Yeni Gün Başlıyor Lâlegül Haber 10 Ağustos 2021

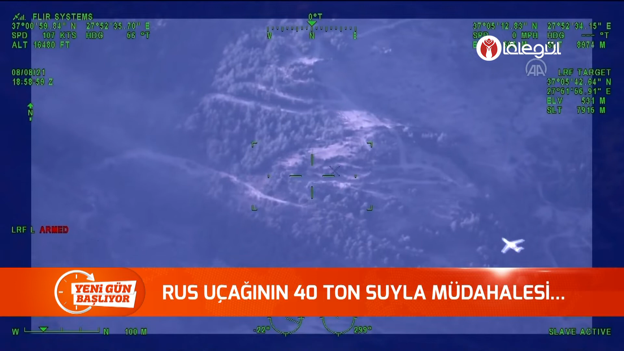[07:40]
Muğla'nın Milas ilçesindeki orman yangınına Rus yangın uçağının 40 ton suyla müdahale etmesi insansız hava aracı tarafından görüntülendi. Köyceğiz, Milas, Menteşe, Zeydikemer, Kabaklıdere ve Yatağan ilçelerindeki orman yangınlarına uçak ve helikopterle müdahale devam ediyor. Milas ilçesi, Fesleğen mevkisinde devam eden orman yangınında görev yapan 40 ton su atma kapasitesine sahip Rus yangın söndürme uçağının müdahalesi İHA tarafından görüntülendi.
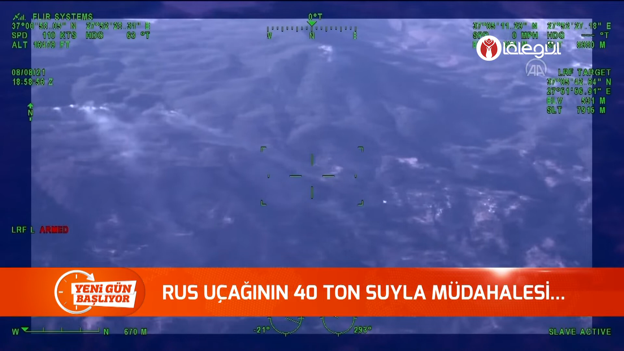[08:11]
Görüntüde uçağın 40 ton suyu, dumanlı ve alevlerin yükseldiği bölgeye bırakması anbean kaydedildi.
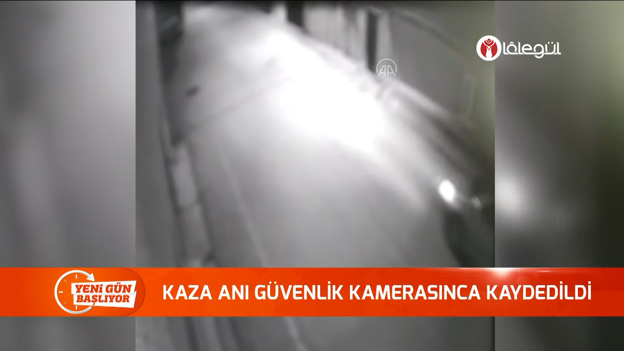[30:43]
Edirne'de ise dönmek için manevra yapan otomobile çarpan motosikletin sürücüsü yaşamını yitirdi. Motosiklette yolcu olarak bulunan kişi ise yaralandı. Yıldırım Hacı Sarraf Mahallesi'ndeki Kızıl Mescit Sokak'ta Ali Emir Özölmez İdaresi'ndeki motosiklet, aynı istikamette seyrederken polisoğlu sokağa dönmek için manevra yapan RT İdaresi'ndeki otomobile çarptı. Devrildikten sonra sürüklenen motosiklet park halindeki kamyona çarparak durabildi.